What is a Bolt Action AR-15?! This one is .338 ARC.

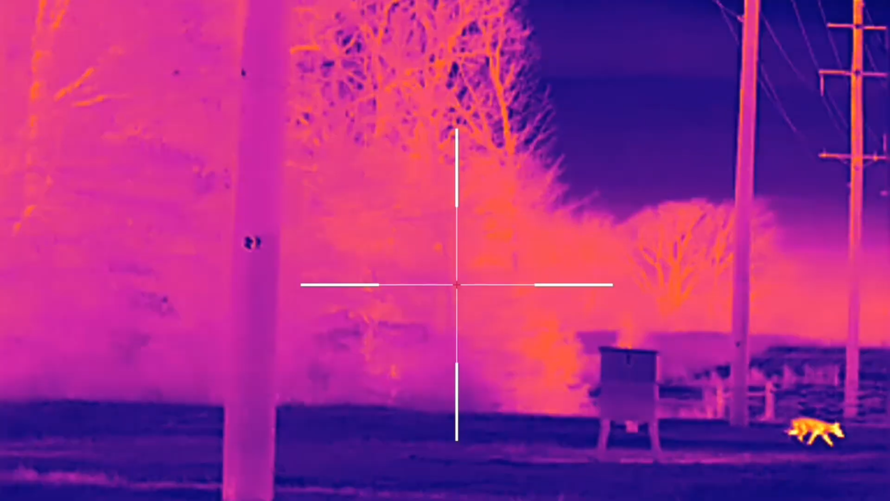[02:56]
We also shot with this on 6 Arc, I believe, and took a Coyote about a month ago.
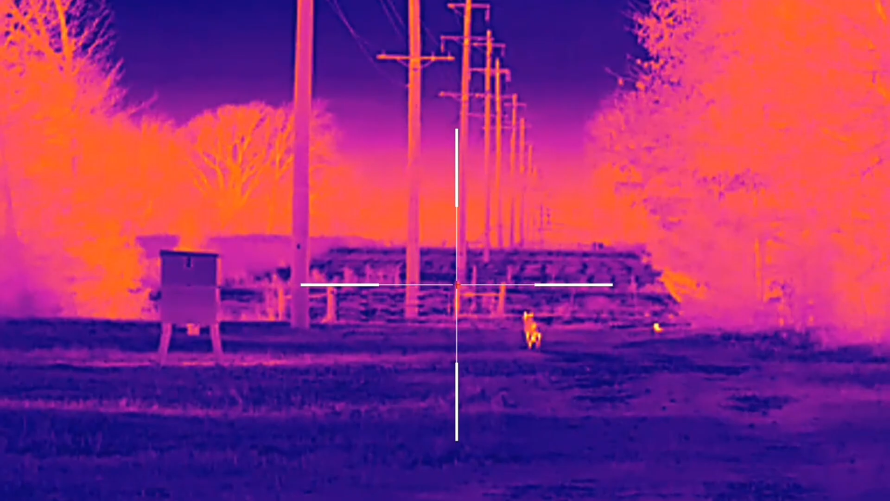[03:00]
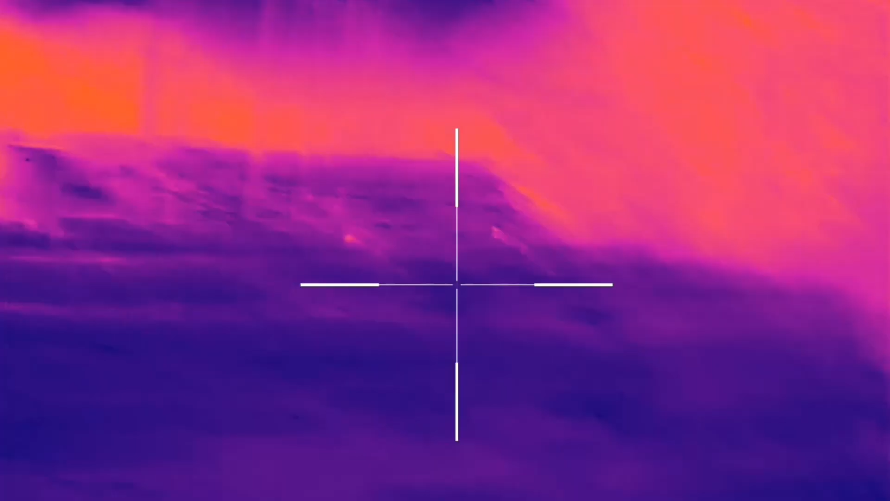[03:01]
I've been playing with them. They record video. They record photos. They have a lot of good features.